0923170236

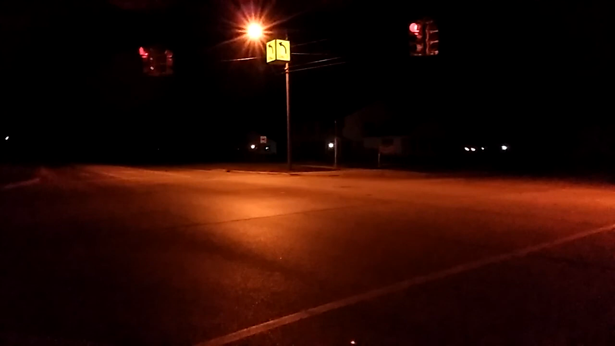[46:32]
A deer running right by Alpena High School. There's one, there's often another.